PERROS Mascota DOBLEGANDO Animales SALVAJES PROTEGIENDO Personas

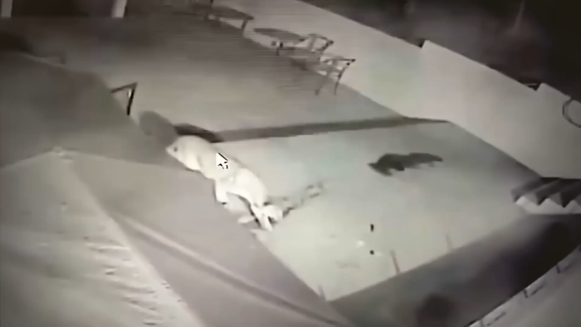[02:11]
Por más sigiloso que intenta ser el puma entrando a la casa, el perro lo detecta antes que lo agarre por sorpresa y lo enfrenta.
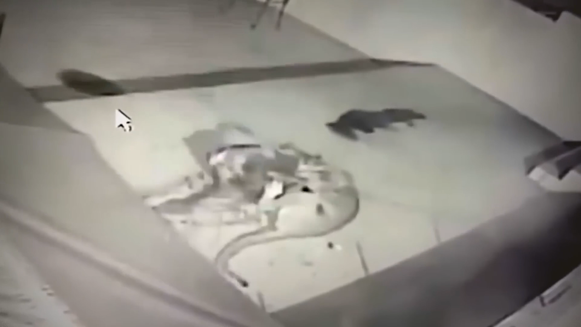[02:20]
Después de un buen revolcón, al parecer por el ruido, las personas se dan cuenta que pasa algo, alertando al puma que prefiere retirarse con la derrota antes que lleguen los refuerzos.